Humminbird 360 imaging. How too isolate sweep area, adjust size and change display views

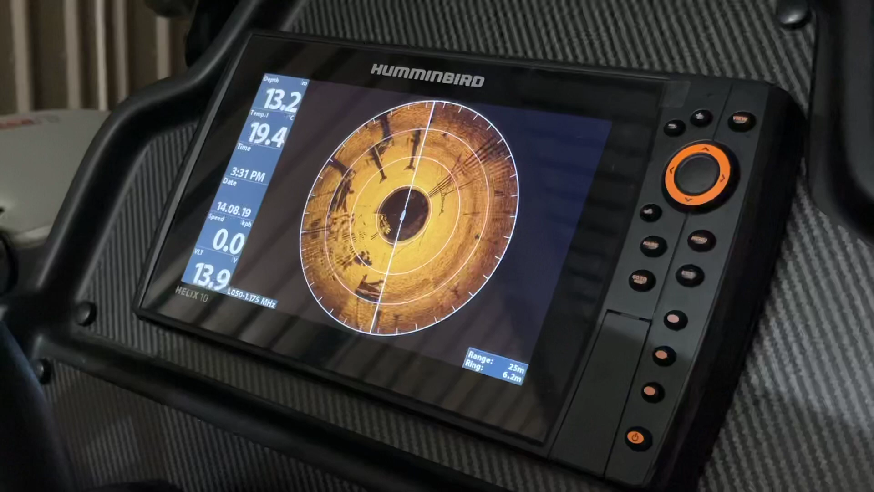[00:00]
On screen: water 19.4°C
Hi guys, Jaden here. Just going to show you a couple of different ways to change the view when using your Humminbird Mega 360 imaging transducer.
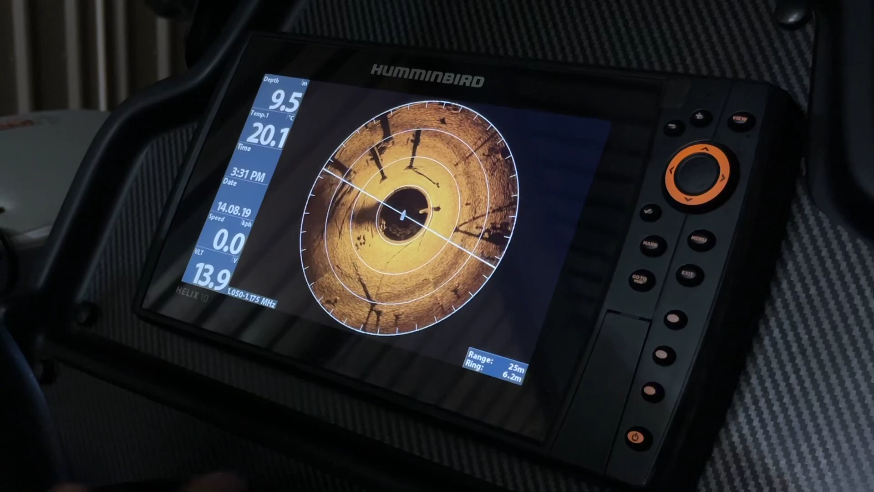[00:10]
On screen: water 20.1°C
First of all, you're going to want to select the 360 screen, press menu,
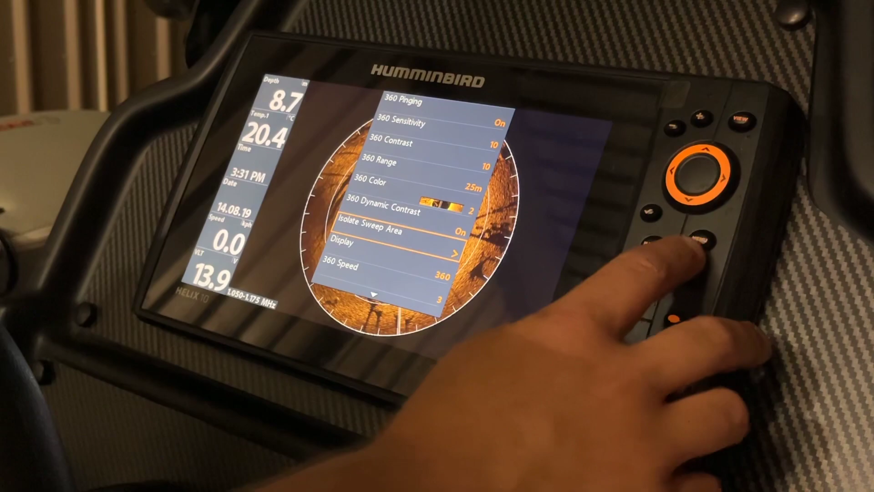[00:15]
scroll down, select isolate sweep area.
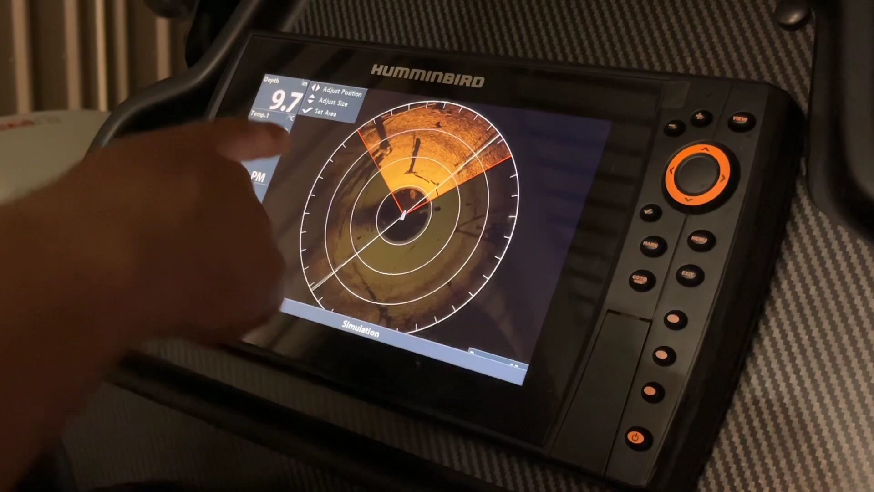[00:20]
We've now got two options to adjust the position and adjust the size. By pressing the down key, we increase the sweep area size.
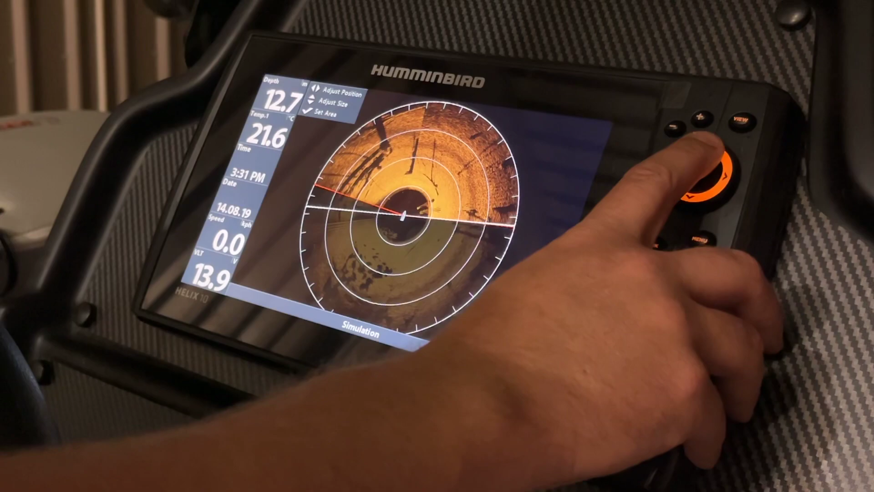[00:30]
The up arrow will decrease the sweep area size, but speed up the sweep from left to right.
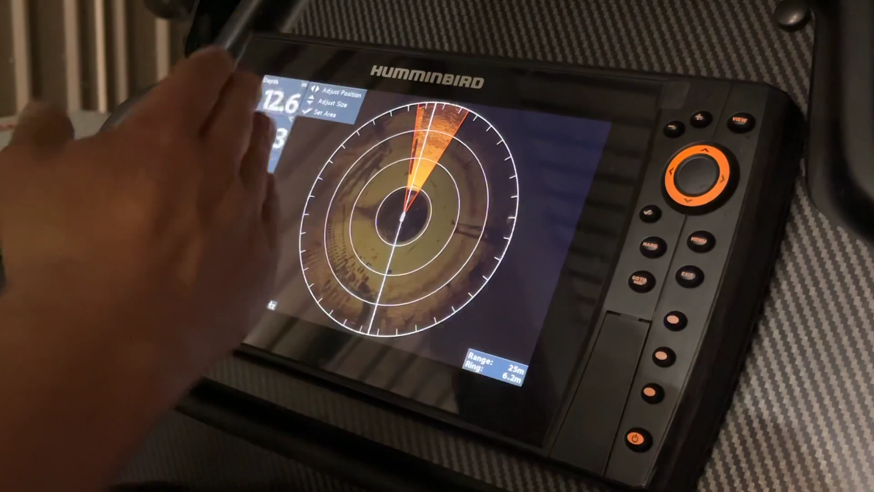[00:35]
The next option we have is to adjust the position.
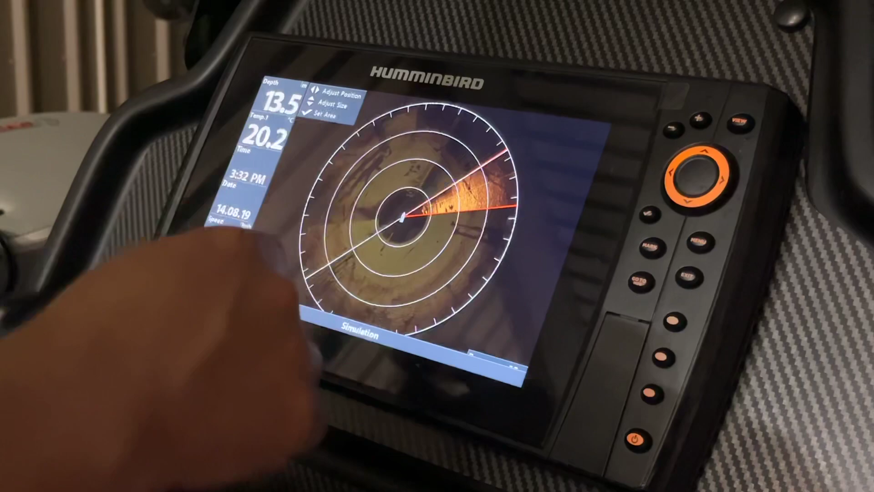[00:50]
Once you're happy with how you've got it set, select the tick,
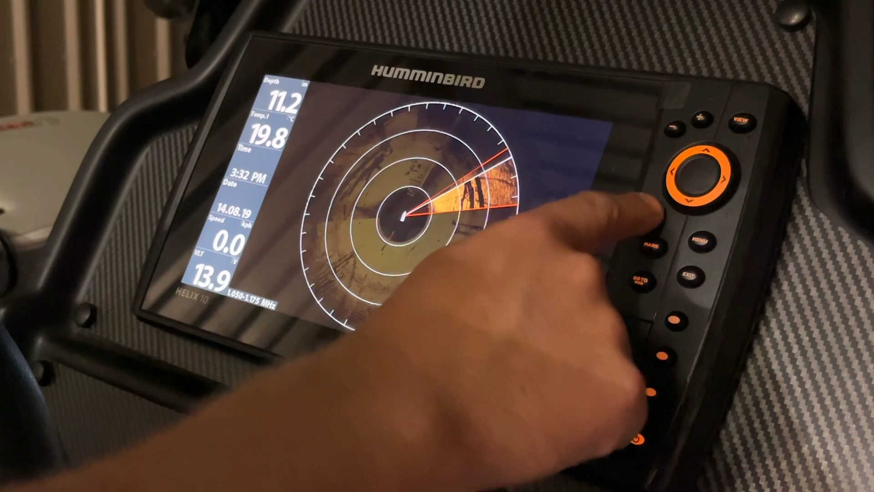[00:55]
On screen: depth 11.2 m, water 19.8°C
you'll now see that it's showing us our selected sweep area.
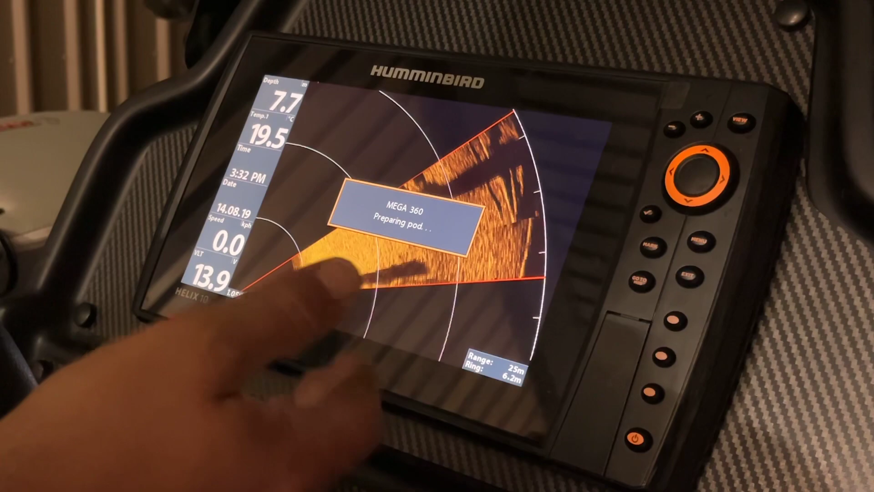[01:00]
On screen: water 19.5°C
To exit this, simply press menu again, down one to resume full sweep, and across to select. Another option you have when using the 360 imaging is changing the view altogether, without worrying about sweep sizes.
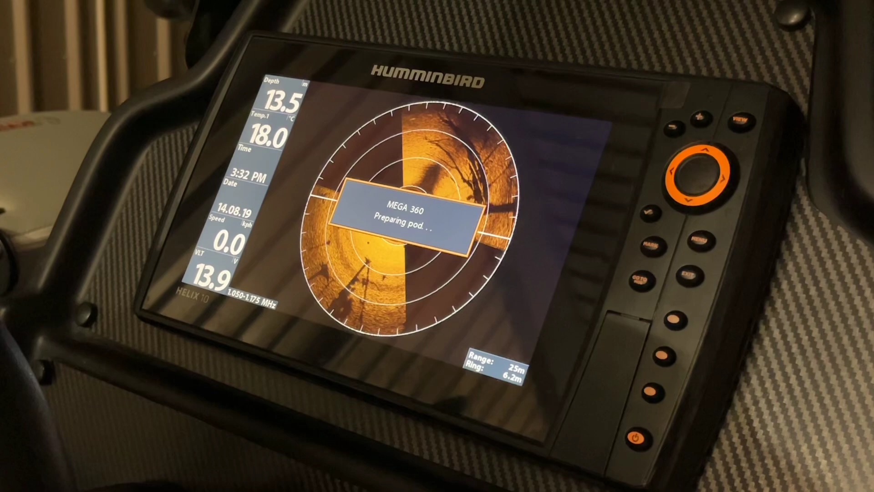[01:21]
We can press menu, scroll down to display.
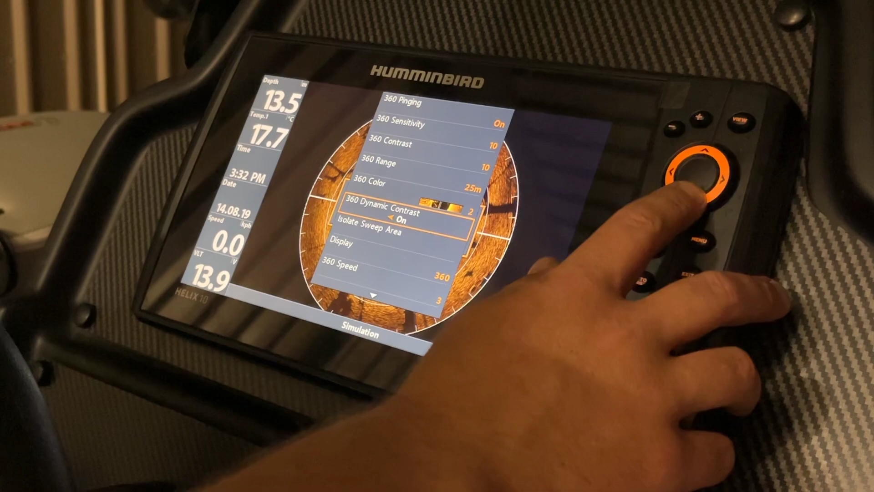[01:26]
It's currently set at 360.
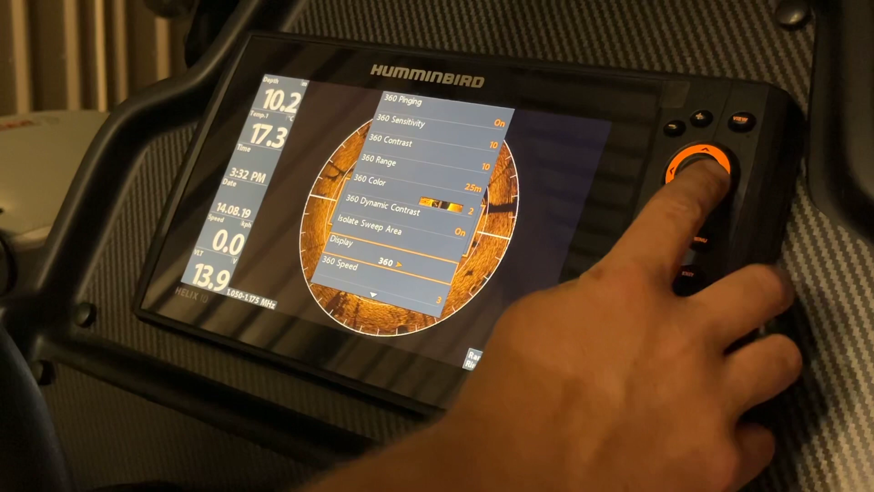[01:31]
Using our left and right arrows, you can see we've now selected front, which will show us just what is in front of the boat.
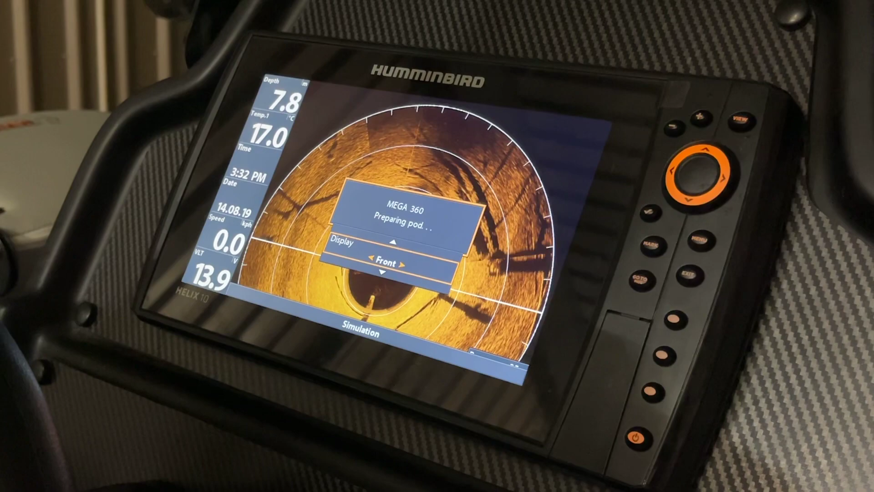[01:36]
On screen: depth 7.8 m, water 17.0°C
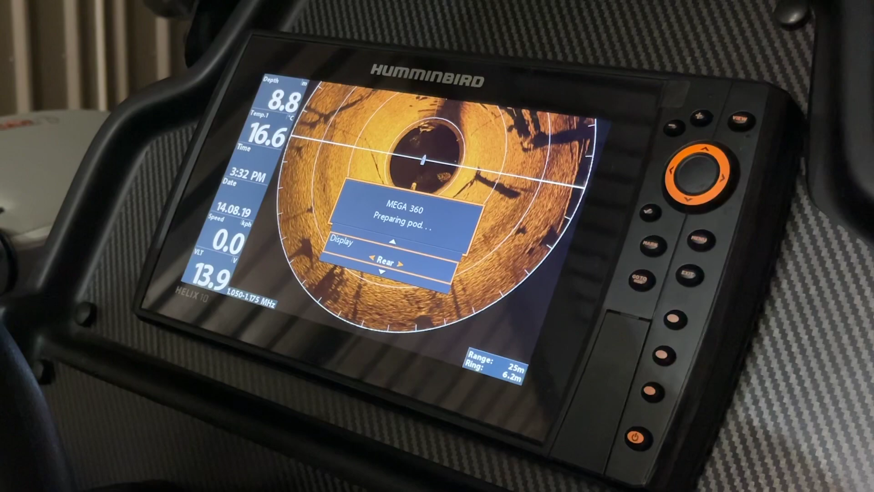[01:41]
On screen: water 16.6°C, speed 0.0 km/h
Same with the rear, similar view to the front, just reversed. We can also select left and right, which will bring that picture right up and fill the screen, which can be handy. So